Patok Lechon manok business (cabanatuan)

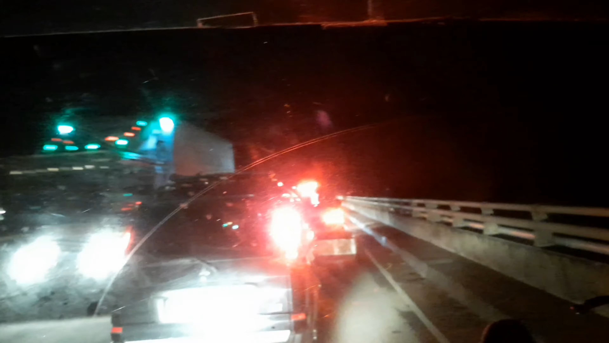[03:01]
Medyo na traffic pa tayo rito Sa Tulay yata ito Mahabang tulay Meron di parang anong lugar ito Wala mga signage Ayan Hahaha Sobrang dilim Okay